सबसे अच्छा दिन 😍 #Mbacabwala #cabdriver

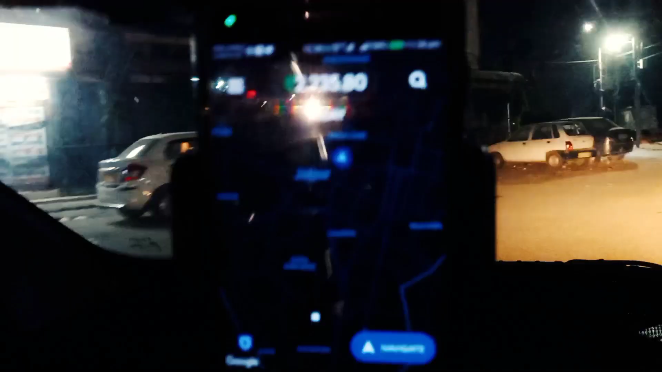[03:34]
बाइस सो बाइस सो पैंथिस का काम उबर में
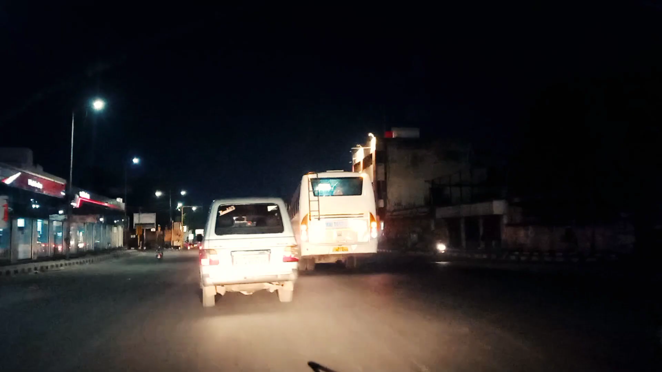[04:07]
यह ओम टावर की जस्वगल से हम निकल रहे हैं
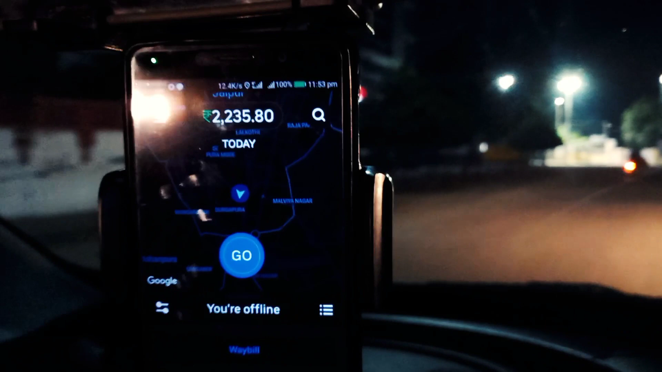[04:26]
ओबर में क्लोज कर दिया दोनों में अब काम 12 बजने में साथ मिंट बाकी है